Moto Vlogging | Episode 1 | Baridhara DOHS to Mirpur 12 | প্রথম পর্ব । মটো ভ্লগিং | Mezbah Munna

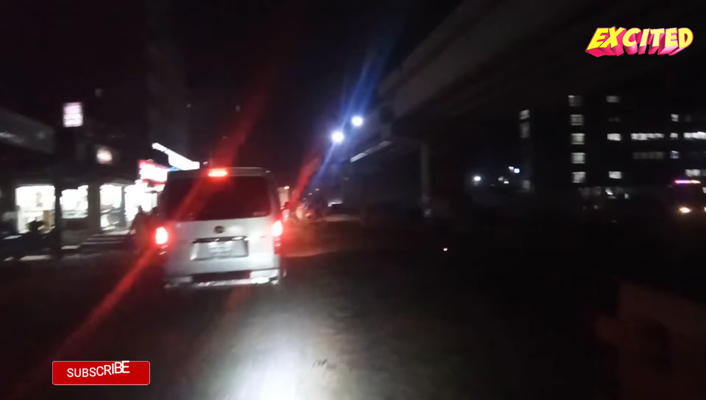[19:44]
इजी शामने बिल्लिंग दाखा आच्छे, पल्लोवी ठाना नोतुन, किछो दिन आगे उत्वधन होएचे,
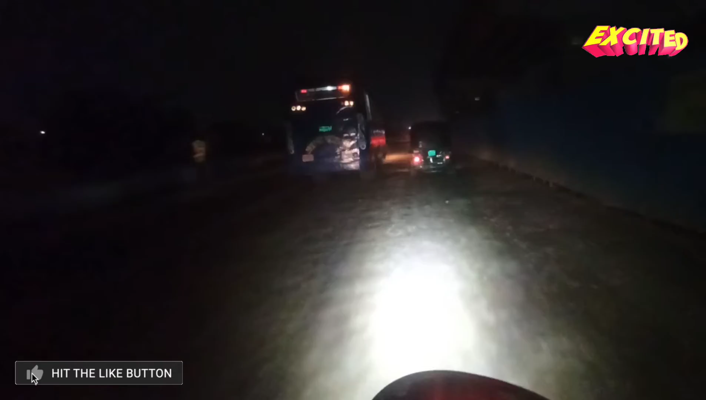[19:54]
आर एई होच्छे रास्तार अभोज था, तो आपातो तामी डान दीक दिये, जार चेश्टा कुर्बो,
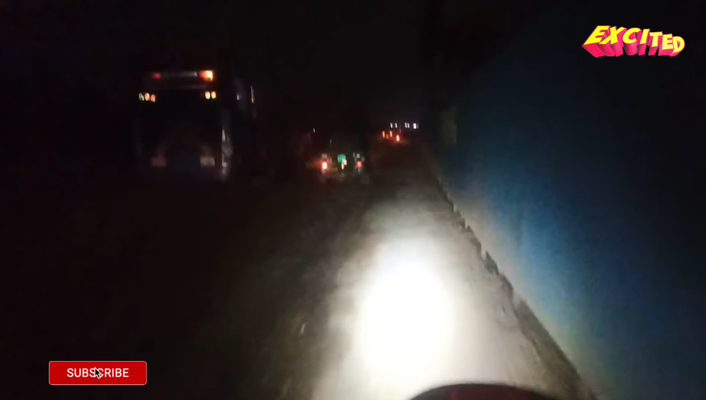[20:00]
डान दीके रास्ता टा, किछ� जादीकोनो सेफ्टी, विन ब्रेकर परान आथा के अपनार, सधरन कापरे रोपरे, आपके अबोश्यी, शे कापर खाना धुया दीता होबे, किगे, आदर्वाइस, मॉयला बोश्ये, दाग होए जेते पारे
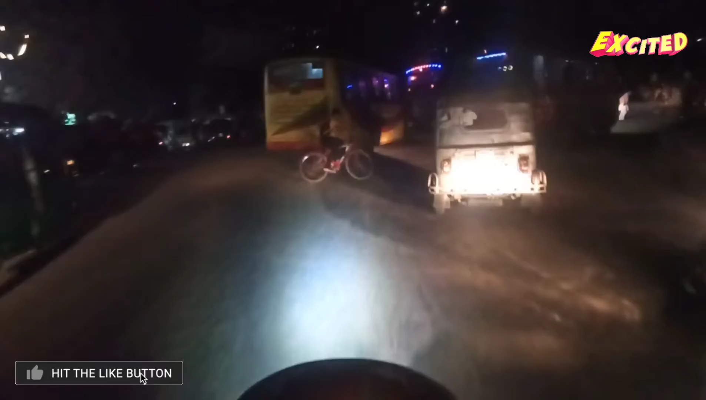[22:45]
आबार 24 चुले जाच्छी डाने, शोजागी है फ्लाई ओबारे उडबो,
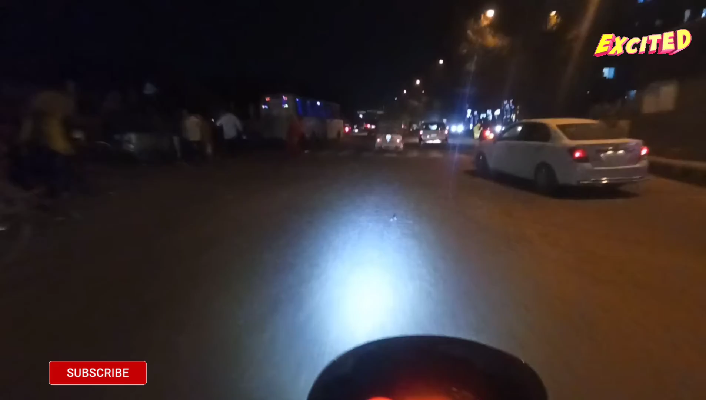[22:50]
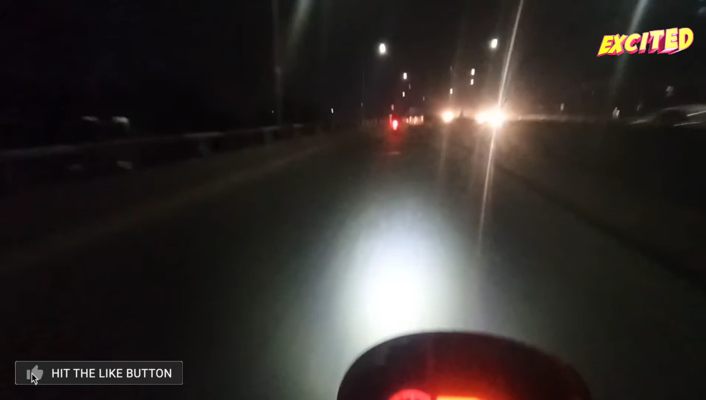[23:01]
है कर्स्तामर कुप बच्छंडर, कॉर्णरिंग करा जाए खुट, मौजा करे,
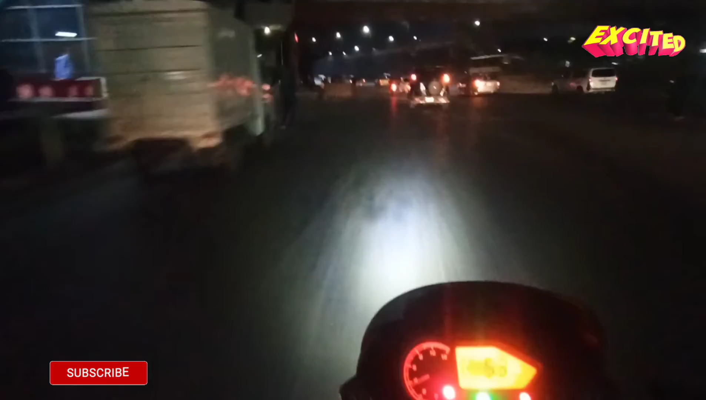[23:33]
इंडिकेटर बामी रेखेच्छी, आरों एठांते के, अबार बामे दुके जा बामी, अगर मेंदेट बोट धी तो एलाका, अगरे, भाग्गो अनेक भालो, ताहिए अमगा रेल लाइने, सिख्णाले, आटके जाच्छी, आमगे टामा जोनको भालो अच्छे,
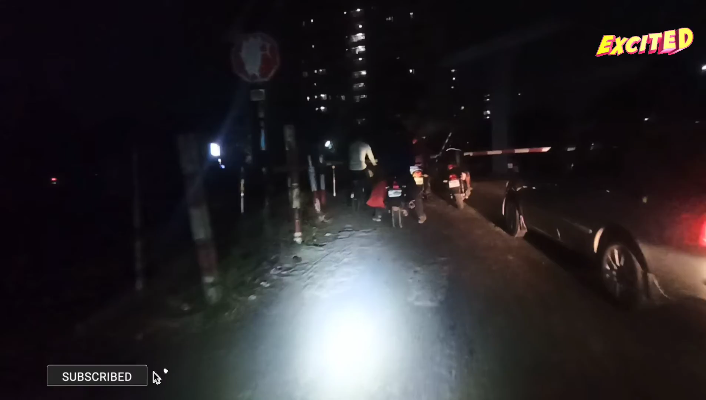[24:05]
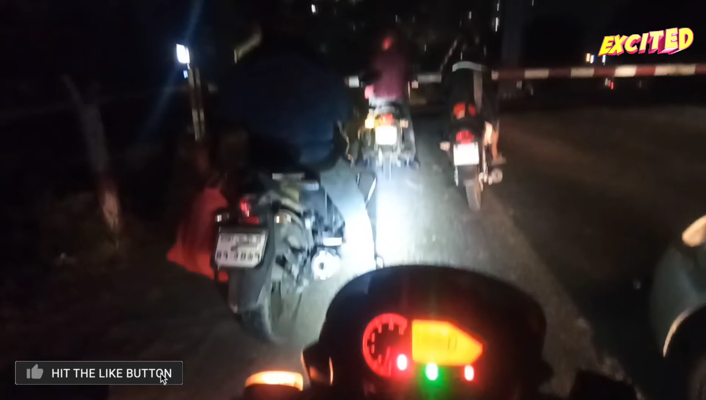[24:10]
देखी, धारी धारी धारी देखबा खन, रेल लाइन, तेके की भाबे रेल जाथ छे,